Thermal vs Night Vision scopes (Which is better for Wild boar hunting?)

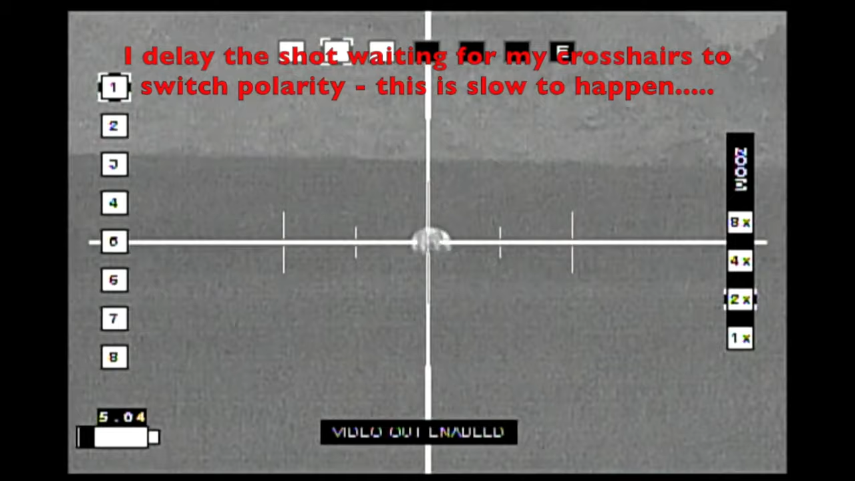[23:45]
I'm waiting for my crosshair switch.
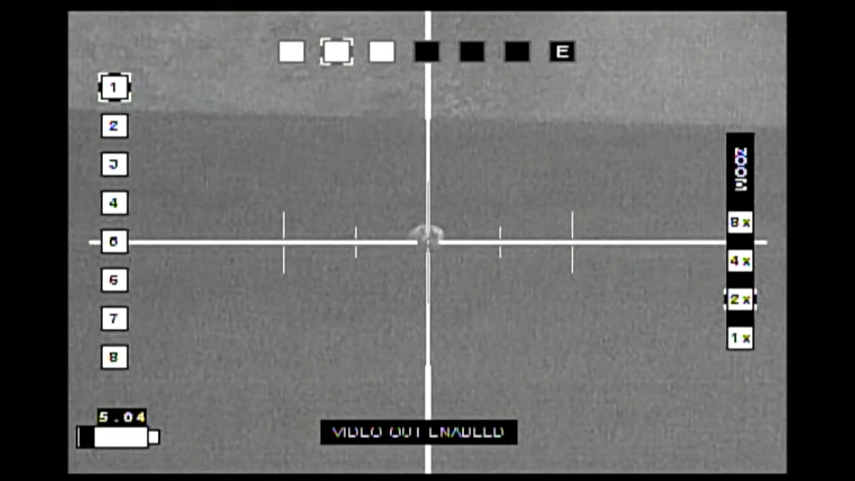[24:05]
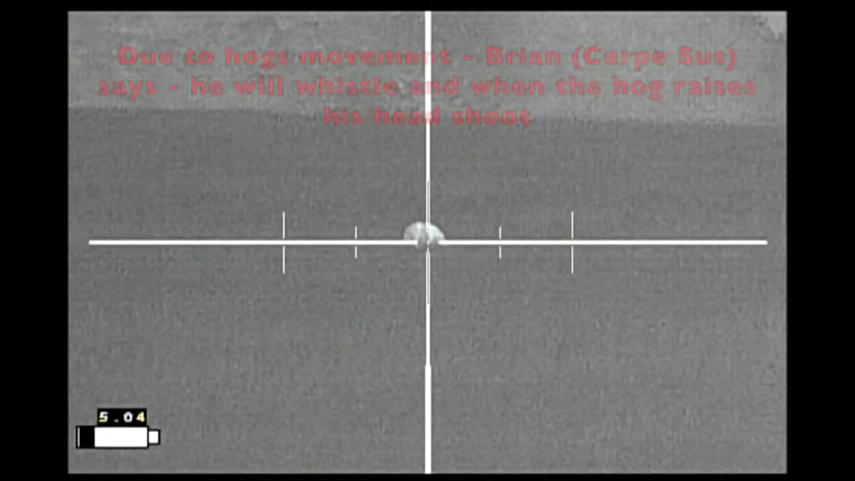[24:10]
I'm gonna whistle when he raises his head. Shoot.
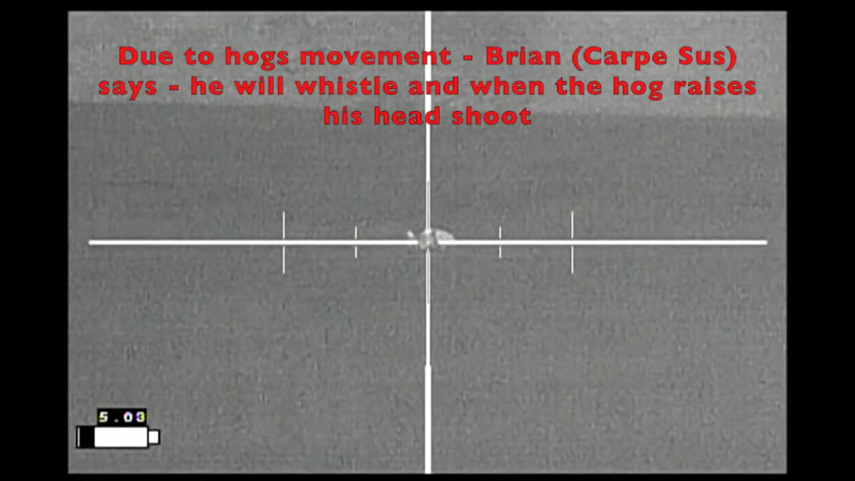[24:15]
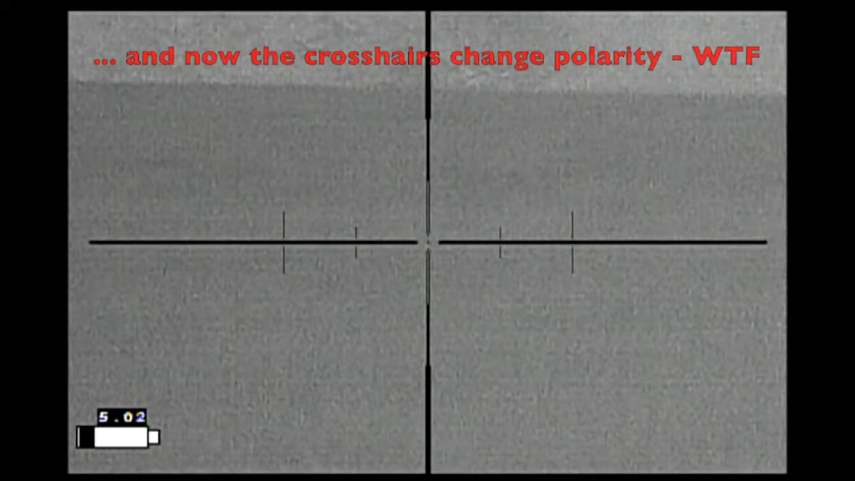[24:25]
I'm leaving my crosshairs where he is so you can walk to him.